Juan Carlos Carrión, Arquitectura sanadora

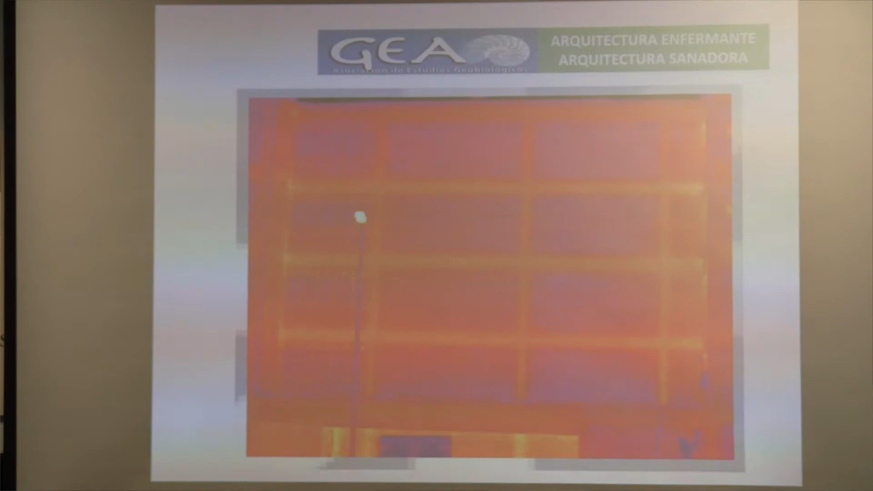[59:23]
una cámara que mide la temperatura entonces fijaos aquí cómo se marcan los frentes de los forjados y los pilares de fachada por aquí se nos está escapando la energía entonces deberíamos de construir